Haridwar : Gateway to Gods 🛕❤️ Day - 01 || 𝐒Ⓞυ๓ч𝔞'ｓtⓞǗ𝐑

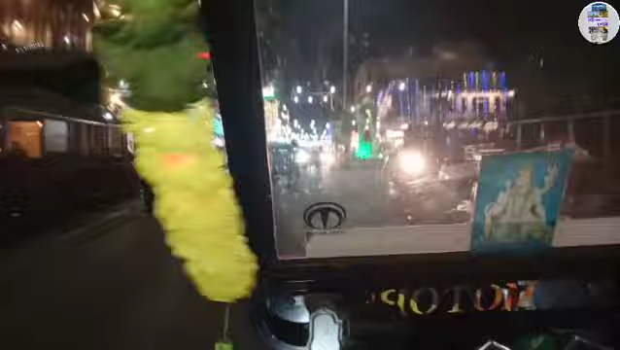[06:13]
যাই হোক, সো গঙ্গারঘাটে যাচ্ছি, রাত্রিবেলা ঠান্ডা ঠান্ডা হাওয়া, তাই চলুন রোড সিনেমাটিক শট আমি দিয়ে দেবো।